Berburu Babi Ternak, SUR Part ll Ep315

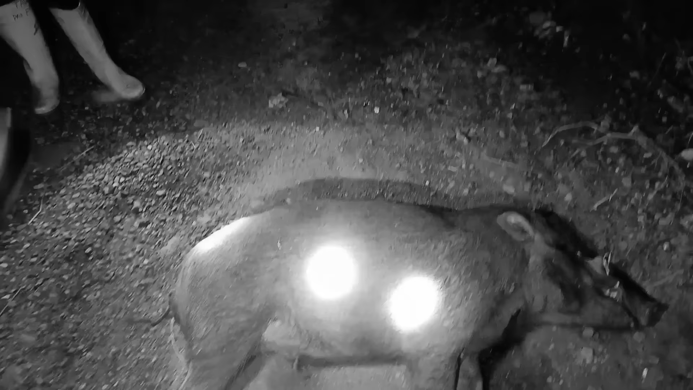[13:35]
Sunah. Tani ya sunah. Pasti sunah lah sunah. Badadadada. Besar, bosku.
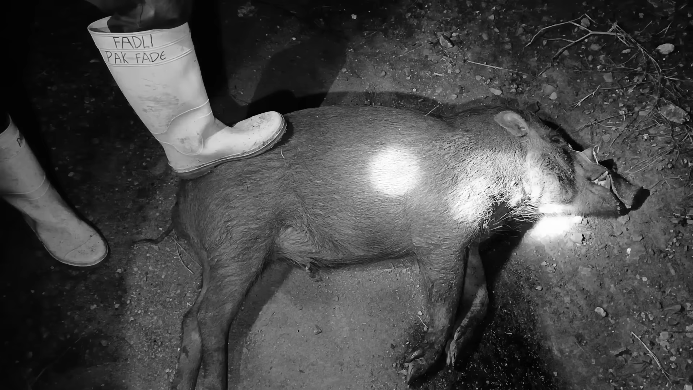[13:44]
Hahaha.
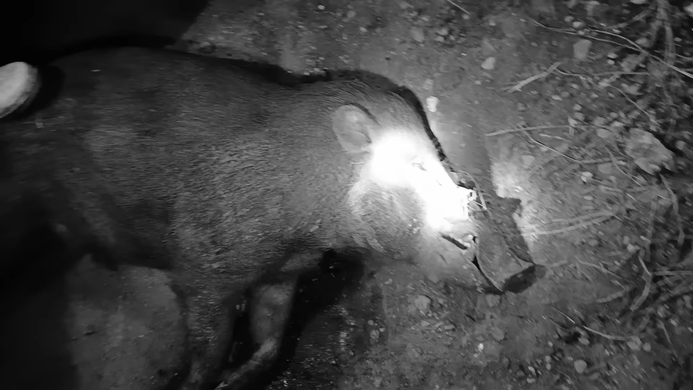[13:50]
Belum sangar tapi badannya sudah besar.
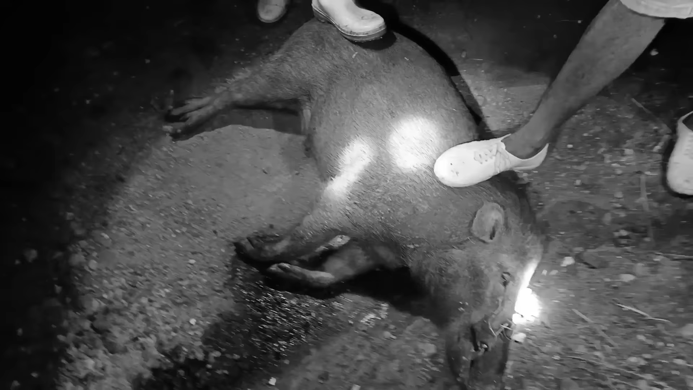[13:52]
Luar biasa babinya di sini, bosku. Cuma lempeng. Oke, bosku, kita mau lanjut cari yang satunya dulu. Mudah-mudahan tumbang juga, bosku. Ini baru poin pertama kita untuk malam ini. Wadadadadah.
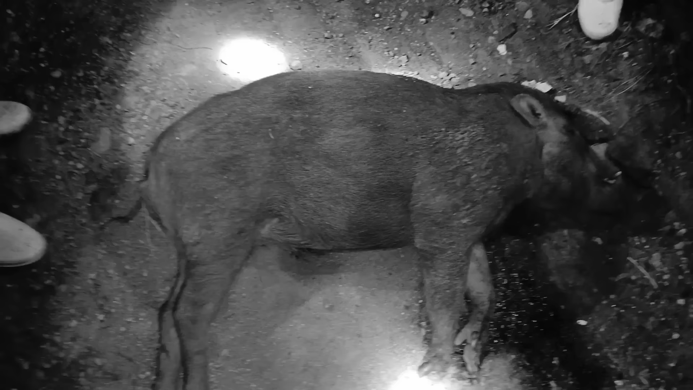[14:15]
Oke, bang. Babi yang kedua tadi, saya tembaknya di sekitaran sini, bosku.
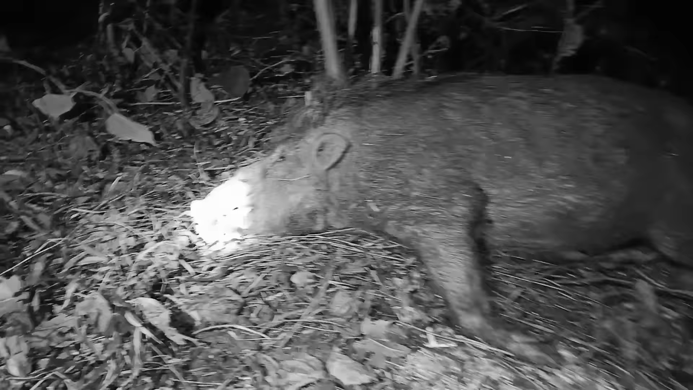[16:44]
Taringnya, bosku. Gondrong. Poin kedua kita, bosku. Luar biasa babinya, bosku.
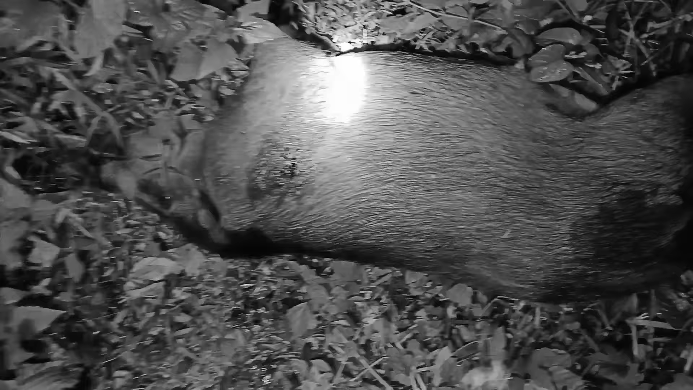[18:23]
Saya bidik di area jantung tadi.
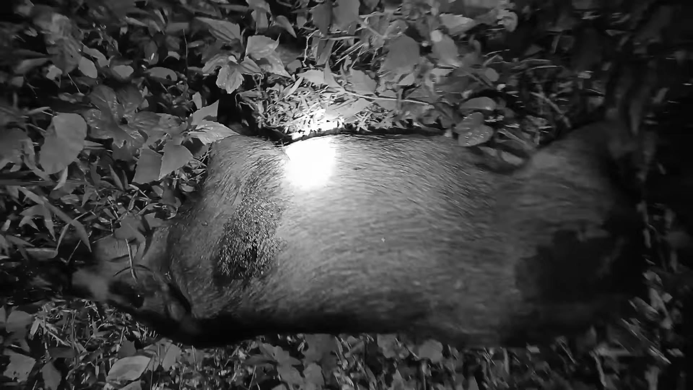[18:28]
Weh, mantap, bosku. Besar, bosku, betinanya. Oke, bosku.
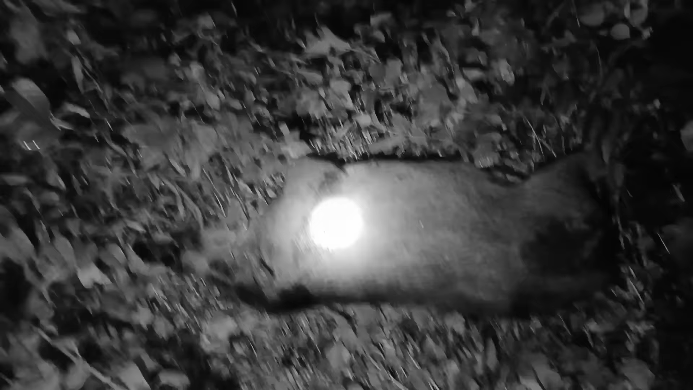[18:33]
Kita mau naik lagi. Ada babi yang mulai turun lagi. Gimana?